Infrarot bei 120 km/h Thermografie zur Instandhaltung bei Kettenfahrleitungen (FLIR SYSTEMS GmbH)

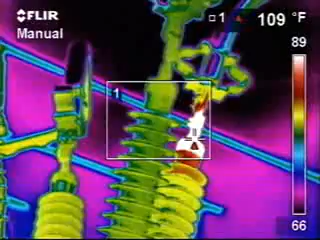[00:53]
We can capture thermal images with a lot of analysis tools to make the job of finding these problems very quick and easy. You follow the directions on the camera,
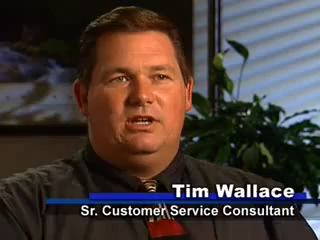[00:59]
and you can find your way around very easily, very user-friendly.
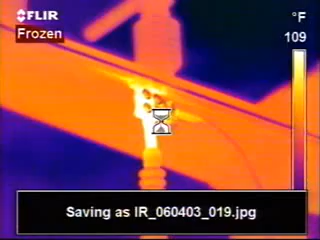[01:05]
What I actually do is I take a thermal image, and I stand basically in the same spot, sometimes move closer or back from it,
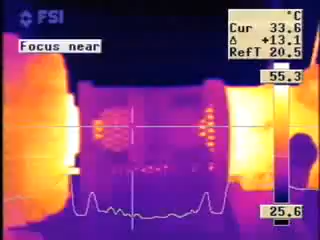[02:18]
When we discover, for instance, a motor in their factory that's overheating and could shut down their production line, they are incredibly grateful that we are there and offering the service.